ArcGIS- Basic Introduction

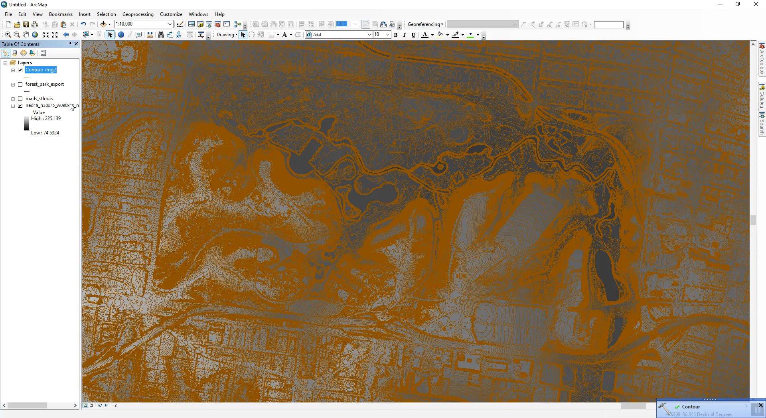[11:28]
It's beautiful. You can actually symbolize this. Using the Symbology tools.
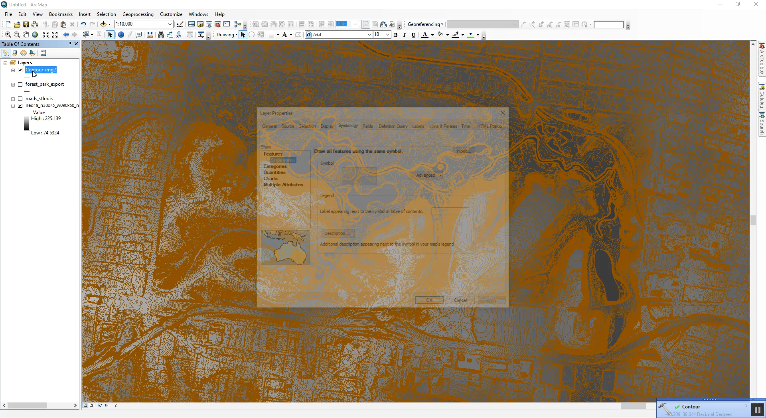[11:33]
So, go to Symbology. Go to, in this case, Quantities. Go to the Value field.
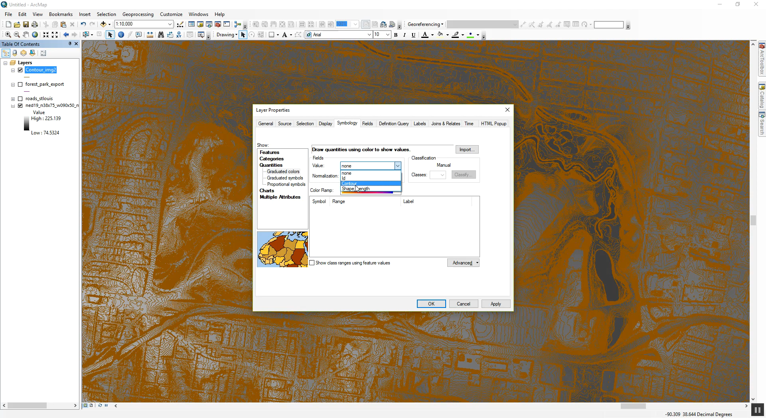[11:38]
Set the Contour to be the value to represent. And if you click Apply.
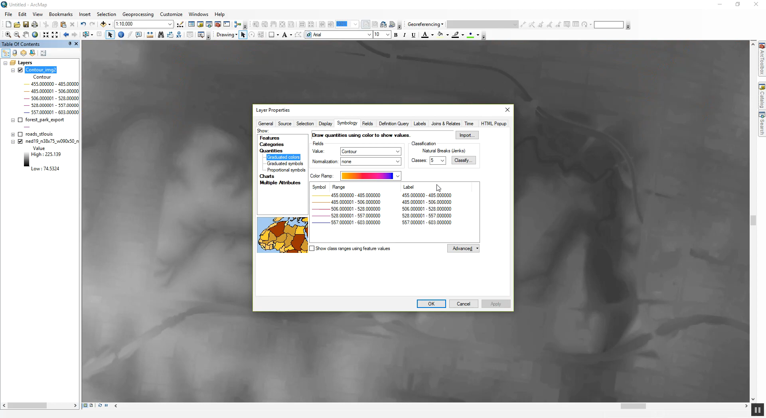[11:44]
You see that your contours now have a really nice, pretty color ramp associated with it.
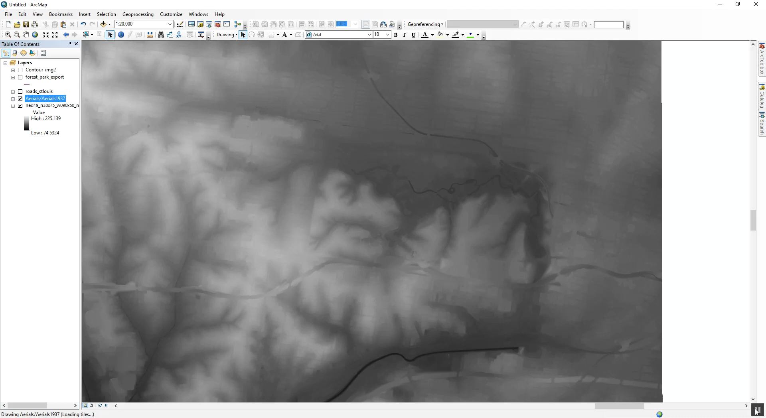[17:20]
It should load in a second. There it is.